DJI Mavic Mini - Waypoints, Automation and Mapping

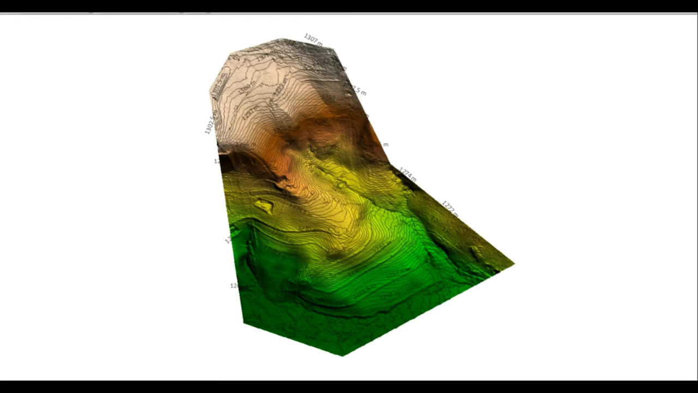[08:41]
A lovely DTN can be created.
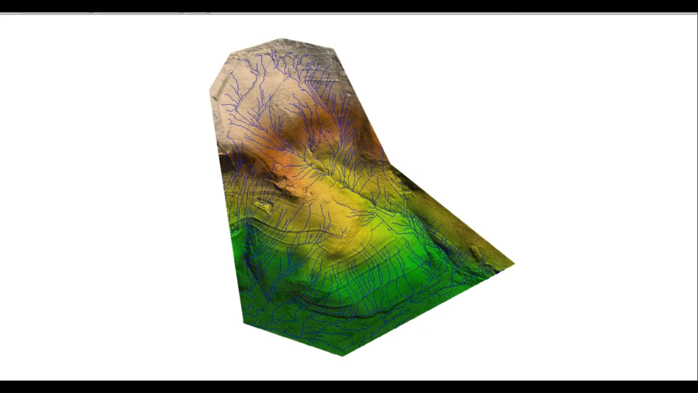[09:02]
form and here we see it mapped out using a local mapper.
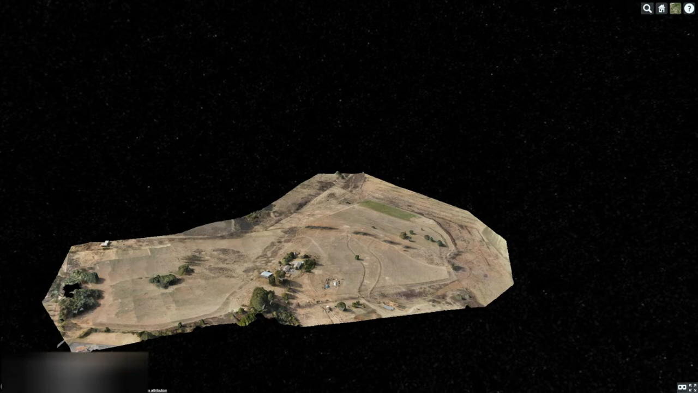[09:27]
Here we pan around it a bit we can see how the
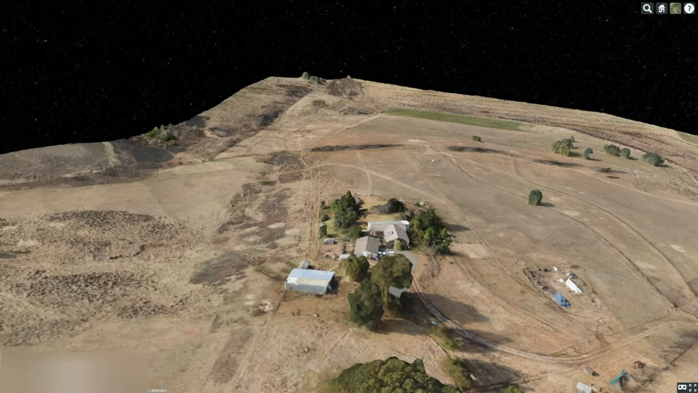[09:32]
3D model has been draped onto that DSM really well. You will notice a few holes in certain structures of the DSM such as the trees
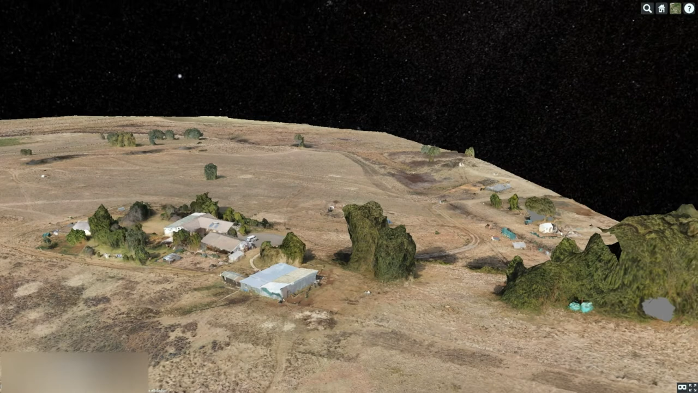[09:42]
and that could have been overcome by adjusting the camera angle through flight as well.
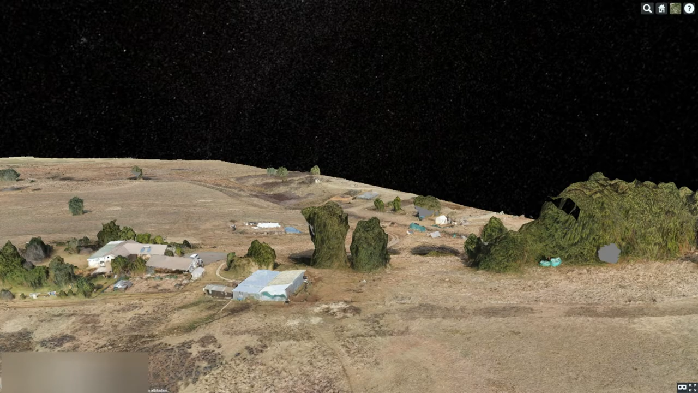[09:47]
In this case however the ground model for drainage was the purpose of the survey
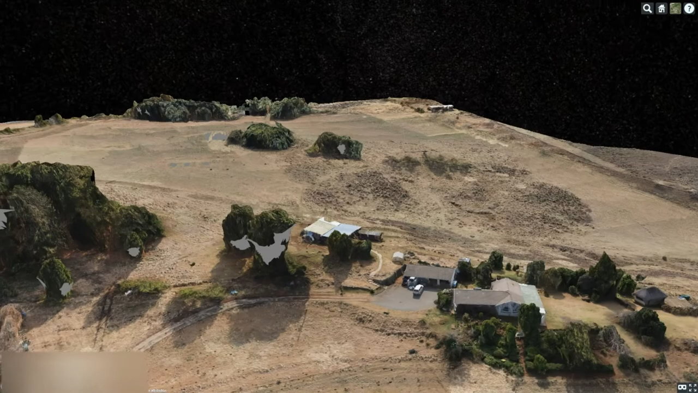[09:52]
and so it really wasn't necessary to adjust that camera angle.